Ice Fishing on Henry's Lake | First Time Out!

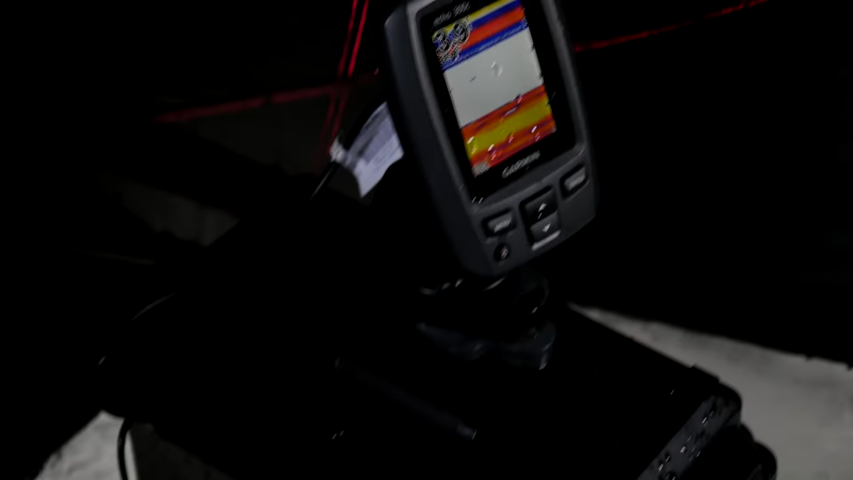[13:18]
That's the first fish we've seen come on the fish finder.